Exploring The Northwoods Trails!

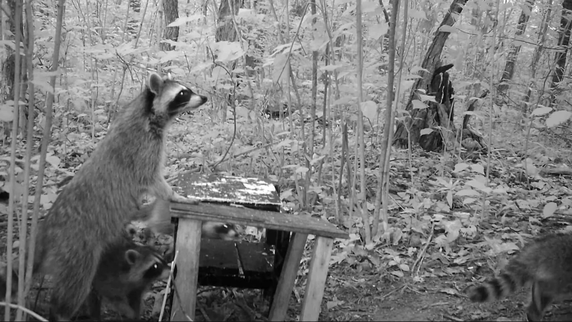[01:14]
like so many north country residents i have a scrap table set up which we affectionately referred to as mcnulty's cafe it
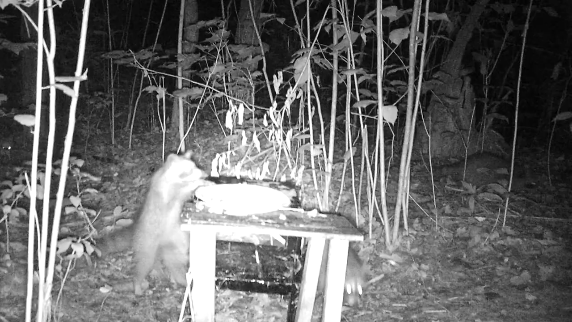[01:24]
is here that our friends the raccoons arrive looking like tourists themselves and gorging on
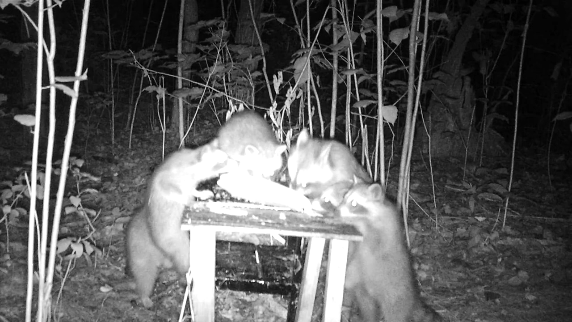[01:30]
a variety of smorgasbord delicacies this little fellow is working hard to get some food let's play in the teeter-totter hmm this corn cob looks mighty tasty hey let's have more pancakes some syrup please that's my leftover cheeseburger don't eat all those oatmeal cookies
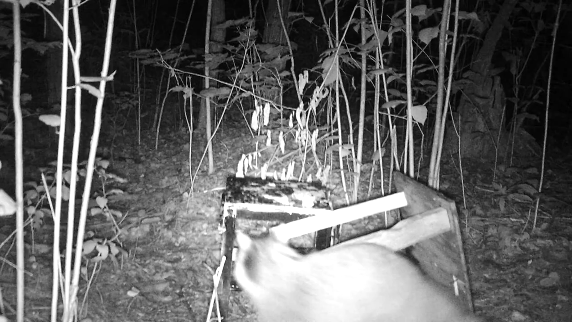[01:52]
make room for me the road to our cabin never ceases to thrill me and for over 45 years i have hiked these back trails and winding deer paths
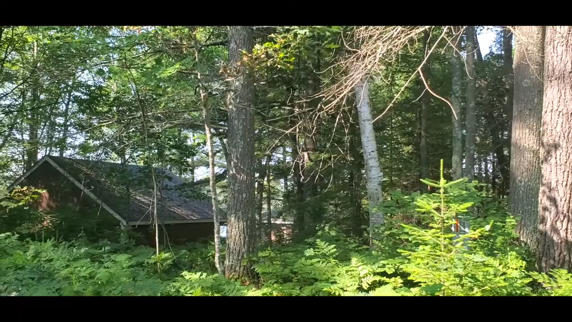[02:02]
there are many tales to tell here and many years of fine memories and the forest is indeed populated by a wide variety of interesting characters
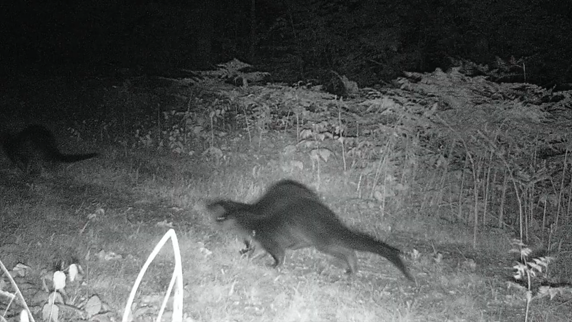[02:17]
here we see a family of otters sneaking out of the swamp as they make their rounds
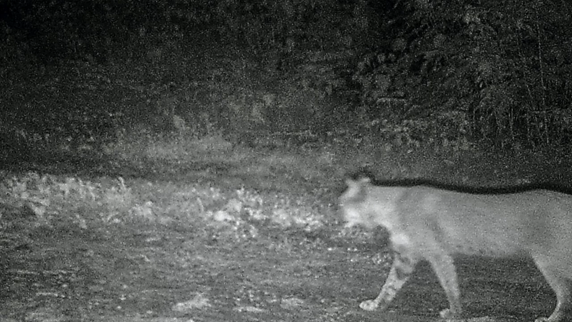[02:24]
the bobcat of course is not an animal you should approach this one was about 30 pounds and struts like a bully on the prowl
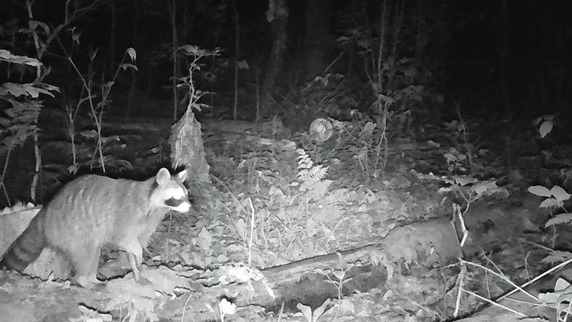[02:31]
meanwhile our friends the raccoons are always busy eating and eating and eating
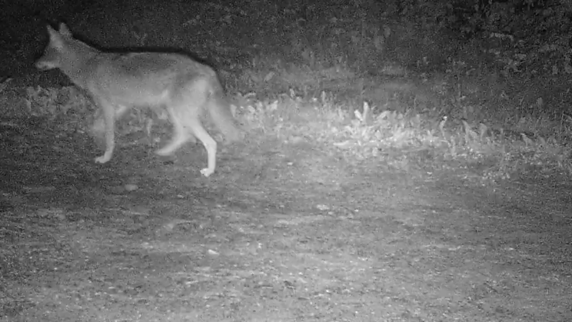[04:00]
he sniffs about follows the same trails as the other animals but mostly keeps to himself he shows up on my cameras night and day but he generally behaves himself my hiking adventures are never boring there are thousands of
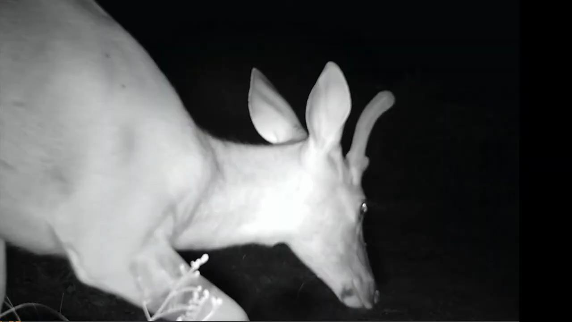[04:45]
suddenly the deer bolts recover wait a minute it can't be wiley takes a second look some joker in a halloween costume is trying to
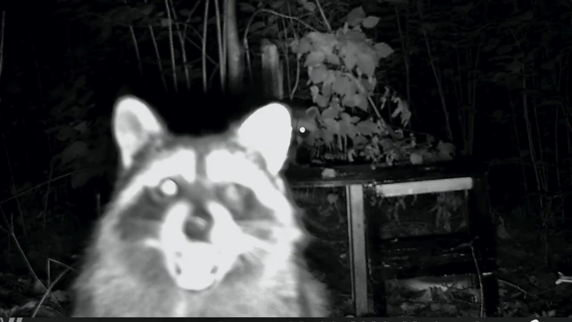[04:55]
scare us yeah well it's getting crowded around here look who's
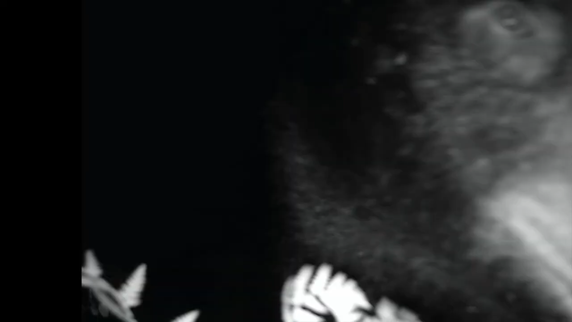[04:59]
coming now that's right the big guy
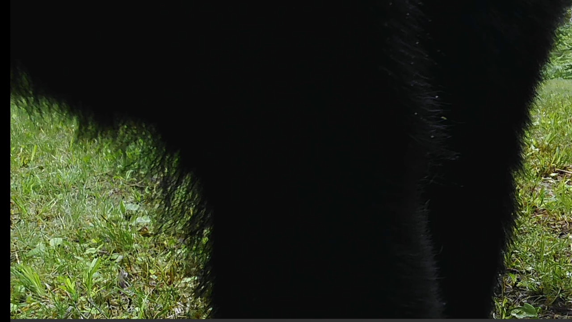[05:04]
the true king of the forest himself he's big furry dark and handsome
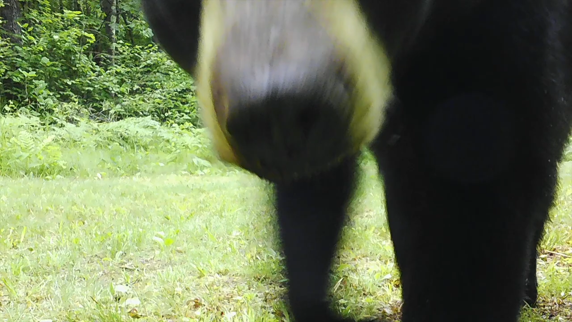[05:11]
some call him smoky some call him yogi but i just call him the big guy
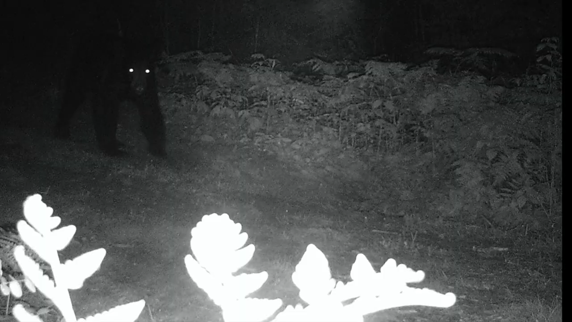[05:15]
he shows up at any time of the night or day that he wants and he commands our attention
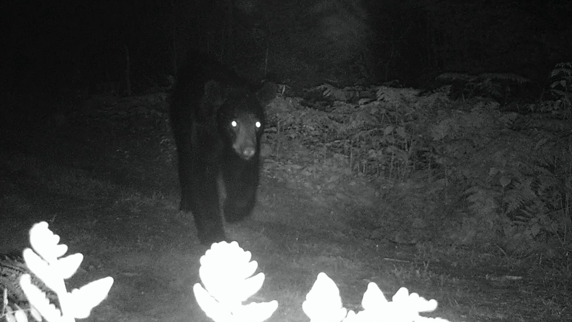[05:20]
he mugs for the camera and makes himself at home and he's not always alone his friends are equally large furry and impossible to ignore